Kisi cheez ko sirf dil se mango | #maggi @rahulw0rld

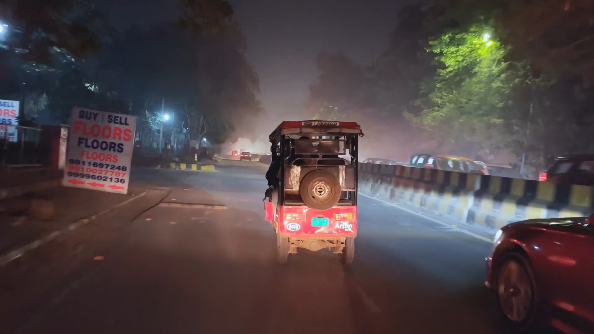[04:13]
यहाँ पर बहुत ज़दा बढ़ चुका है और इस ज़ए E-Rikshye का जो स्पीड है इस स्पीड से अगर मैं भी चलाऊं,
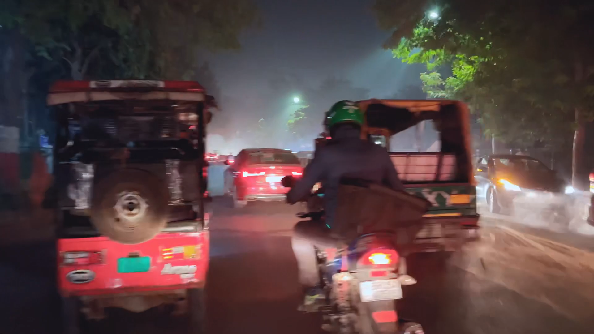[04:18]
तो मेरे को ठंड कम लग रही है गर मैं तो वह से तेज चलाता हूं,
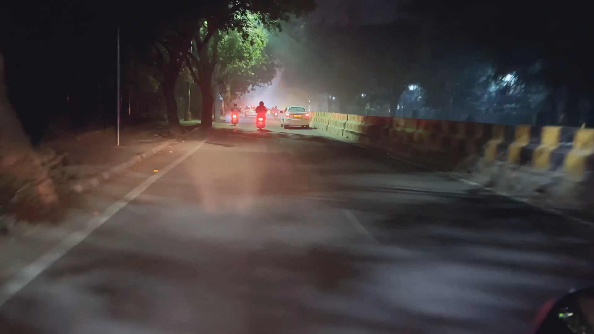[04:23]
तो मेरे को ठंड लग रही है क्योंकि मैं जब बाइक चलाता हूं और शूट करता हूं तो थोड़ा से खोल के रखना पड़ता है तो यहां पर लगच चुका है ठोड़ा सा jam मैं jam से ठोड़ा सा आगे होके फिर आप से दिखाता हूं देखो मैं यहां जो dad look the 이것도 कभी नहीं आया- जो और वैसे